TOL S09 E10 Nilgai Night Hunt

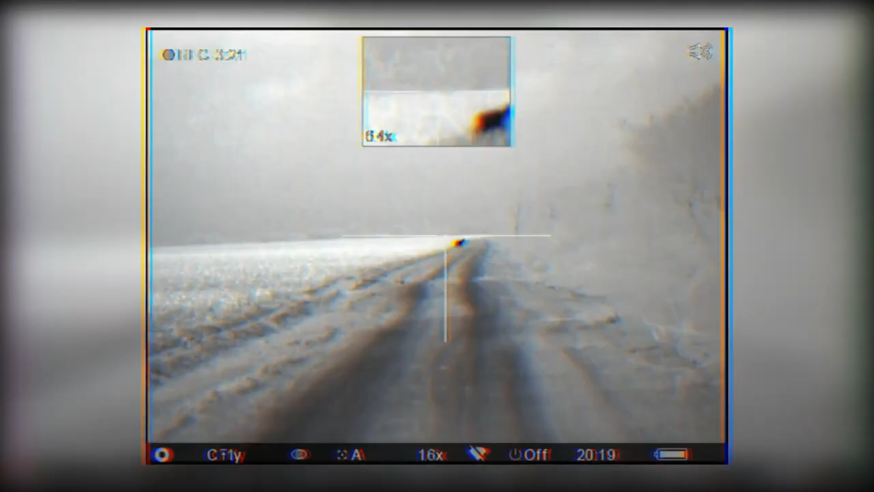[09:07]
Good job. I was kind of nervous.
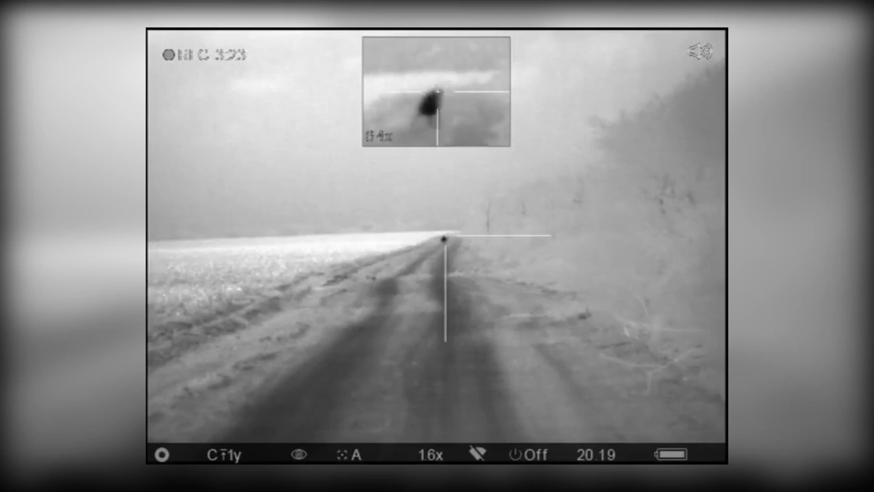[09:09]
I know. They look so big in the camera, right? Oh my God. Oh, okay. Let's go get him, or do we need to just calm down a little bit and let him? No, he's done.
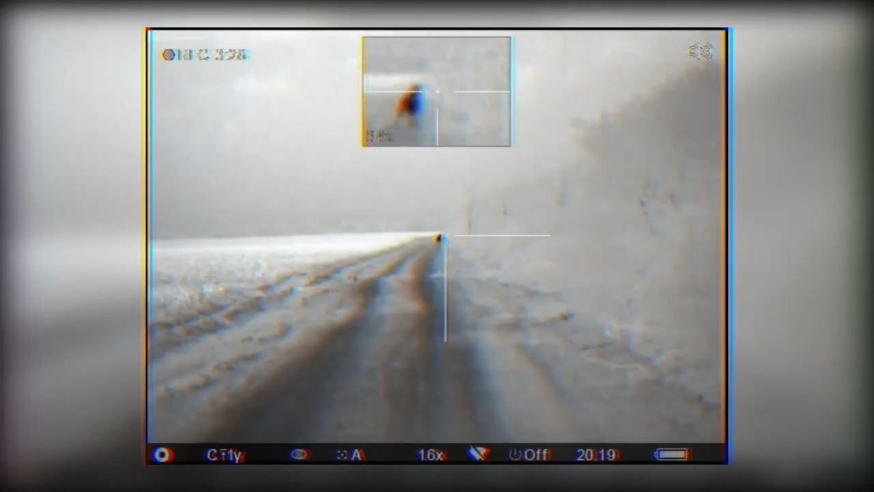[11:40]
That must be why he fell like a sack of potatoes, that shot to the head, don't you think, Corey?
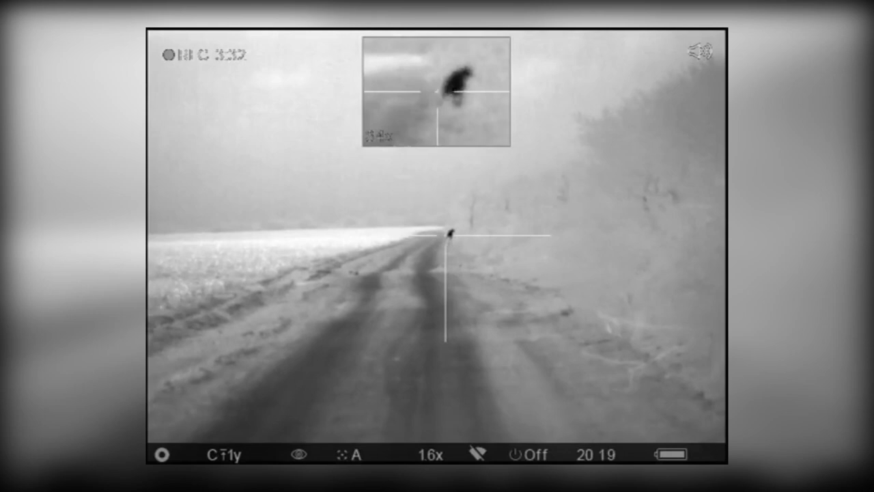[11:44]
Pretty much. Wow. Is that where you're aiming, Vicky Lynn?
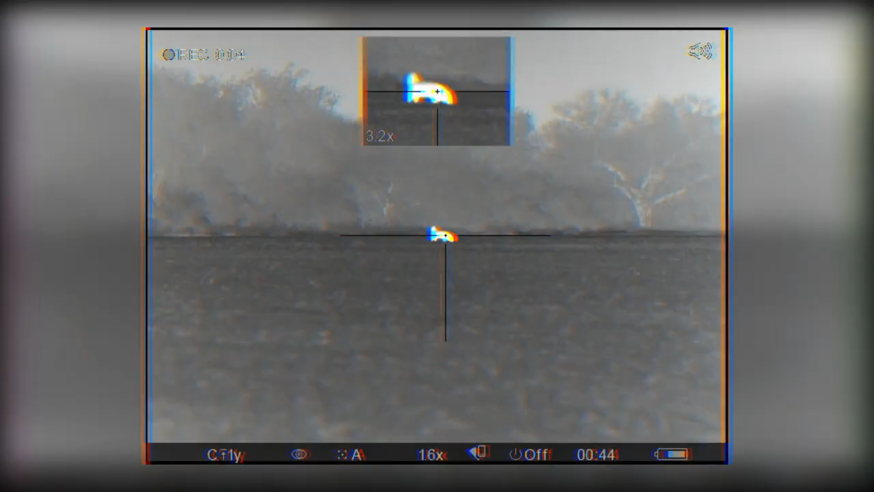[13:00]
And you know what? That hog was a pass-through, wasn't it?
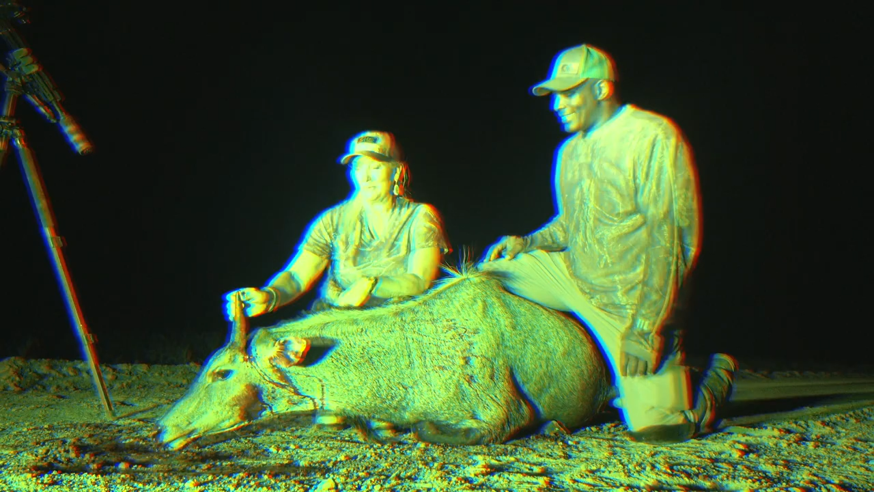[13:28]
So well, we might have another hog for you, but I got my nail guy, guys. Yes.
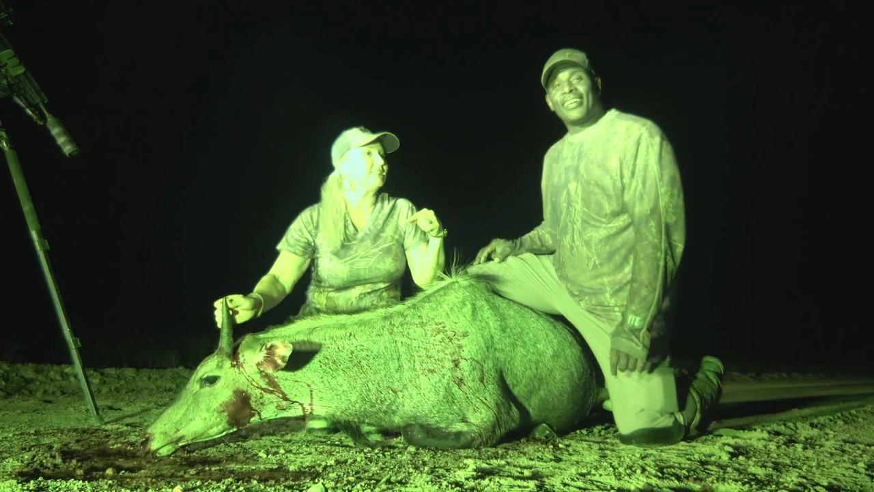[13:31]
And actually we save a lot for the farmers, right?
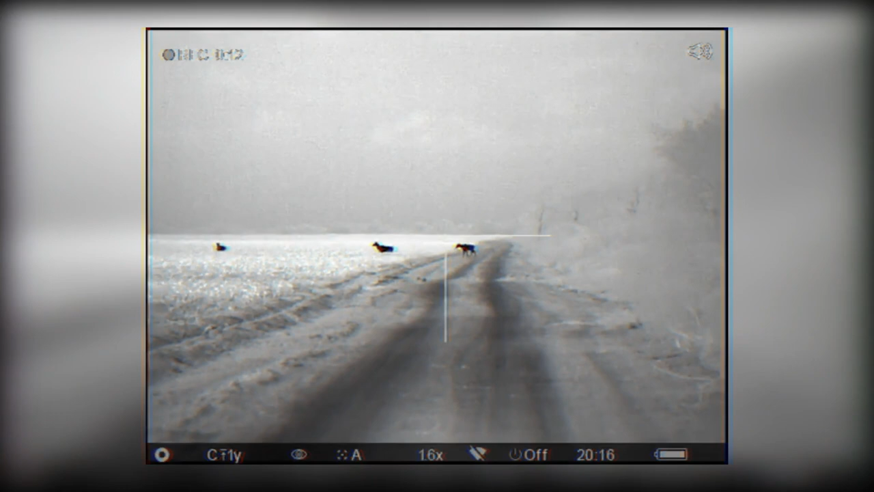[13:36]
Yes, I mean, like a lot of harvest here that they eat up. There were four that came out.
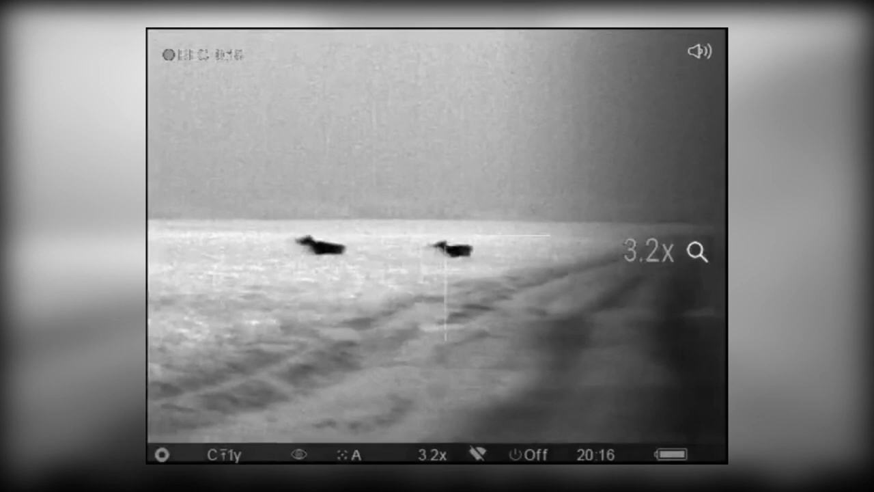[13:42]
Now there's only three because you did your dirty work or good work. But these guys tear up the cornfields and there's just no mistaking about it.